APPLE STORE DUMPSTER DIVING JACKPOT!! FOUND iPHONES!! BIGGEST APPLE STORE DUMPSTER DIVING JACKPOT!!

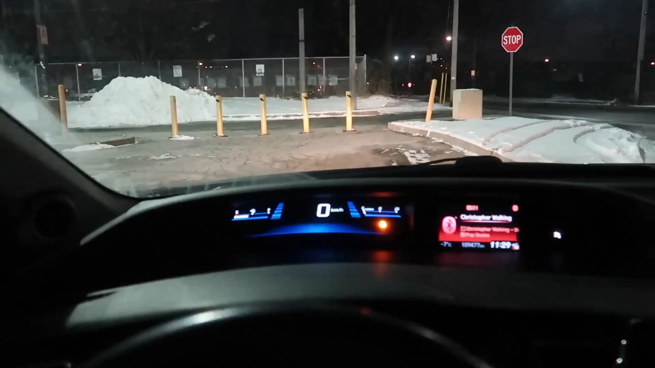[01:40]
All right, guys, so we just made ourselves to the mall right here, but apparently it's boarded up. But I can see a way right beside the stop sign. Do they not want anyone back there? Jeez, but I see some dumpsters right there. All right, guys, so we just made our way right here, right around. All right, we're gonna go through right here. Oh my god. Oh, there's someone there. I see someone there. Oh my god. All right, guys, we just gotta keep driving. Oh, I see some dumpsters right there. I see some dumpsters right there.
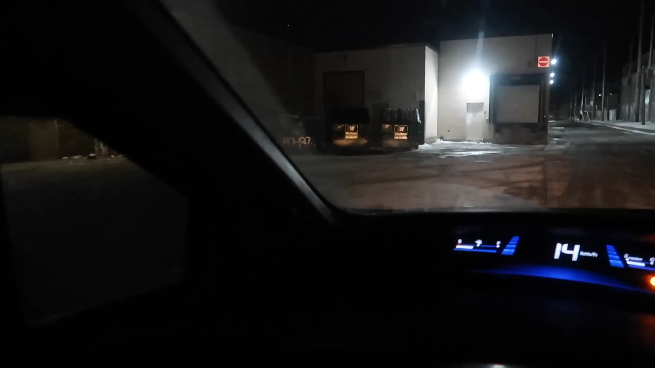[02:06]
Jeez Louise. Oh, guys, there's dumpsters right there.
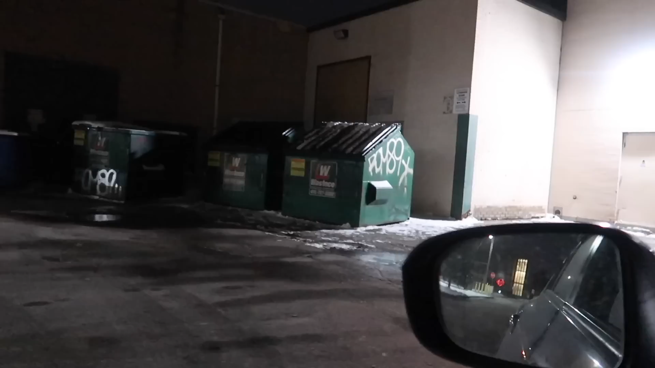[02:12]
Oh my god, I think that might be the Apple Store one.
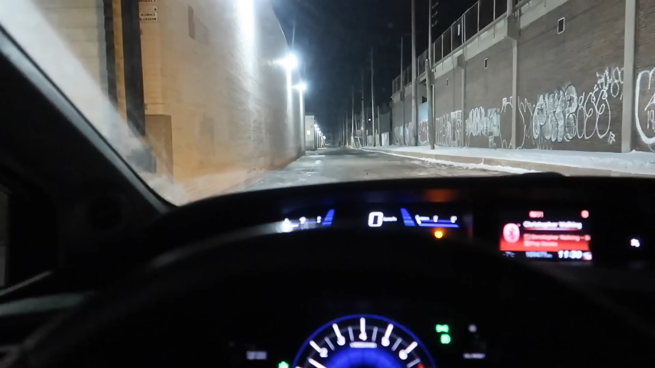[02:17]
Oh my god, guys, I have no clue. All right, I'm gonna keep driving. But those ones might be the Apple Store, because that's exactly where the Apple Store is. All right, we just gotta keep looking. Okay, I see more dumpsters here. Okay, there's another dumpster right there, but that one's closed off. We can't really access it.
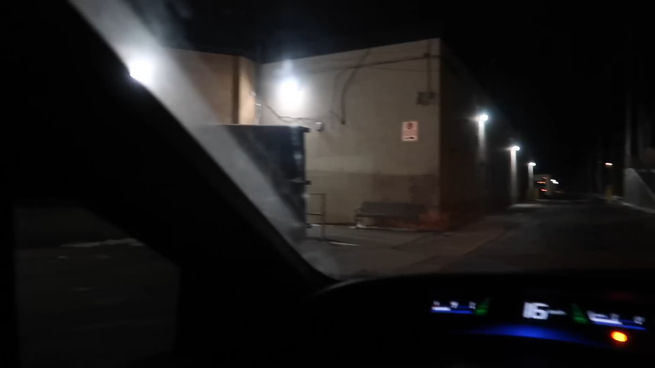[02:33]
All right, we just gotta keep driving. Oh, this looks creepy behind the mall, guys. Oh my god, I'm so scared. Oh, big speed bump right here.
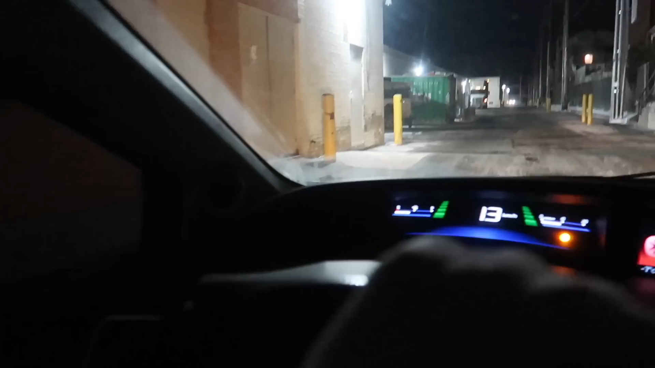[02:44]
Oh, oh, there's dumpsters right here. But no, there's a truck there, so there might be someone here. All right, we just gotta keep going. Oh, okay, we just gotta keep driving, guys. We gotta look for the right dumpster, which I think it's the one that we passed, because I don't see any more dumpsters. I see a truck right here, which is a little sketchy.
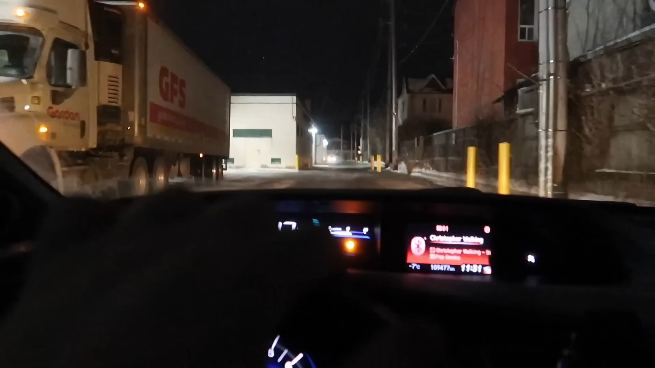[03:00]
Oh my god, I think that's security right there. Guys, I'm gonna put the camera down.